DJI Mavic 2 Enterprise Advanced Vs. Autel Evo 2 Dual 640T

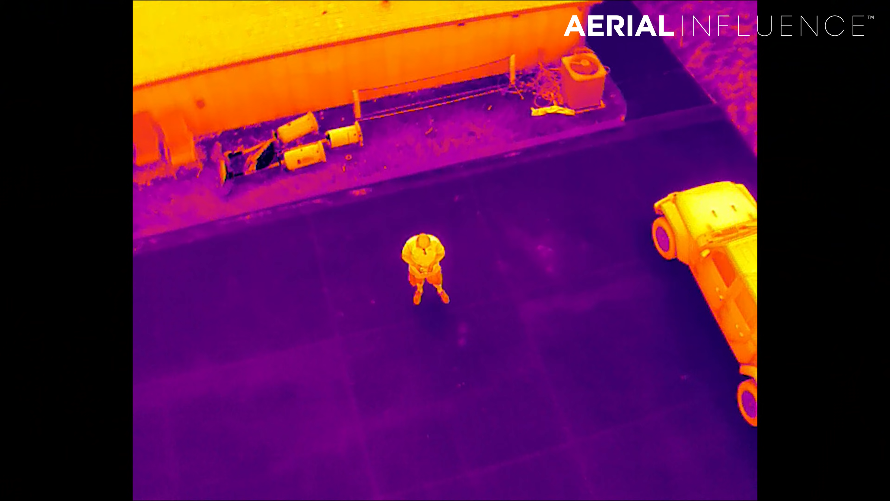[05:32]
So that means you're going to be able to go up to 400 feet and still get an accurate heat reading with both of these drones.
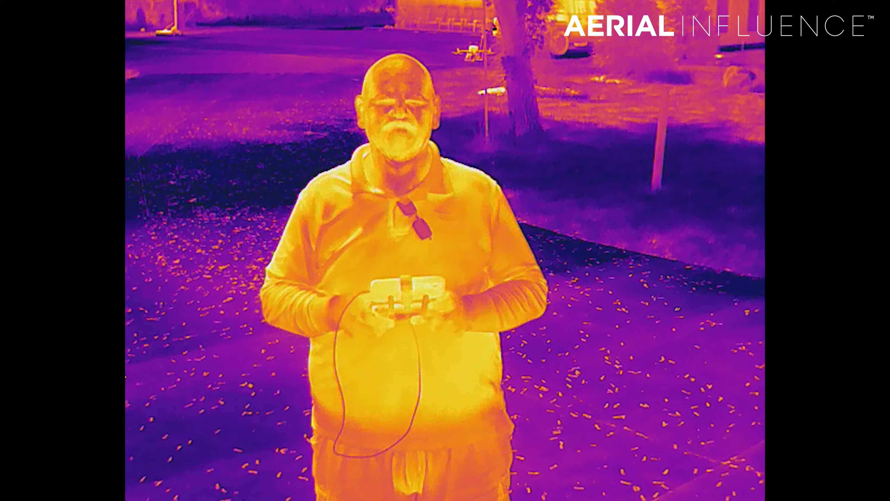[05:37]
They're also both radiometric. What does that mean?
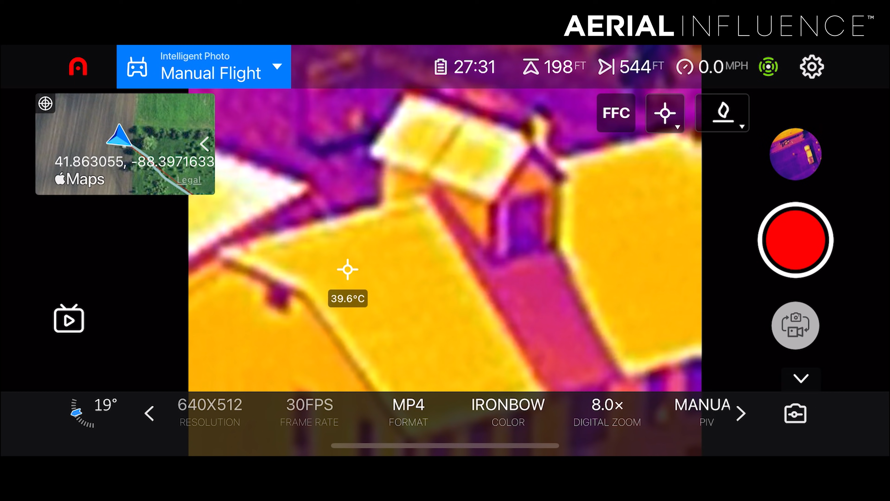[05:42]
On screen: spot 39.6°C
It means that you can go to each pixel on your screen, touch it, and it's going to give you a relatively accurate temperature. So having these radiometric sensors really is a great tool for several different industries.
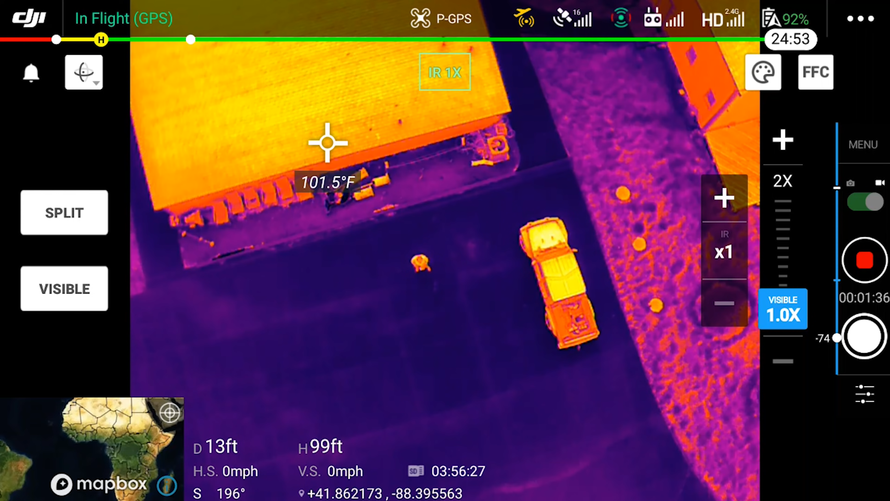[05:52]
On screen: spot 101.5°F
And honestly, I can't tell the difference between either of these thermal sensors. So I'm going to call this one a tie.